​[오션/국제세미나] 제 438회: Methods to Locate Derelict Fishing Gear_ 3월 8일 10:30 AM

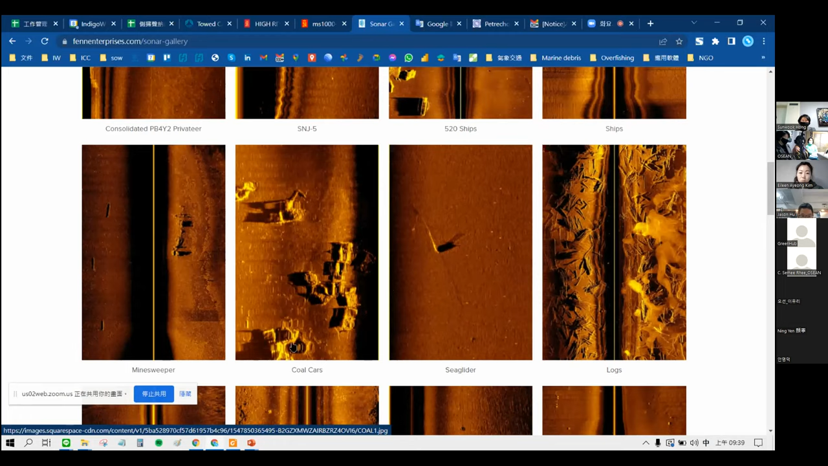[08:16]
and the coal cars, so many different items on the sea floor.
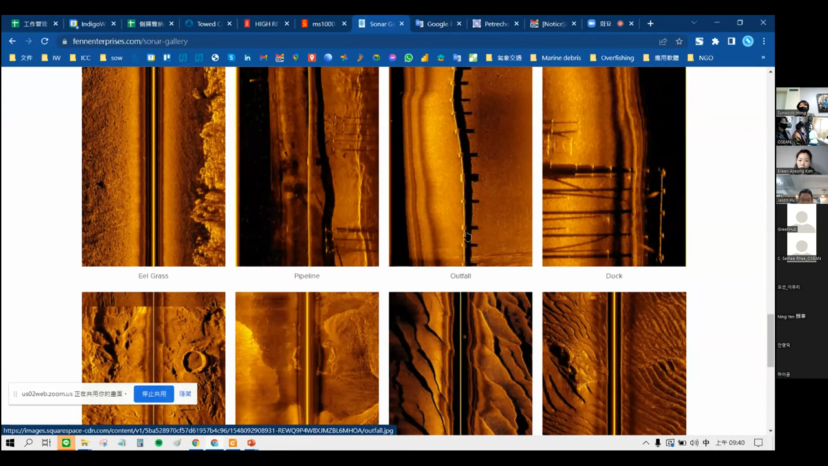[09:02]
So these are eelgrass and pipeline or outfall. Maybe for some water treatment plant, and also body. I think maybe you can use in many prospect.